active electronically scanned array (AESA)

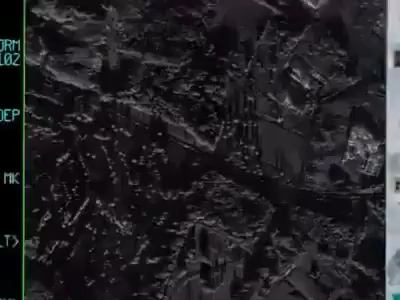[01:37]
high-resolution SAR maps at long ranges with a single look,
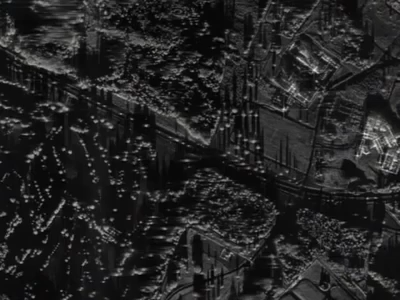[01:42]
unlike the small map areas of legacy fighter radars.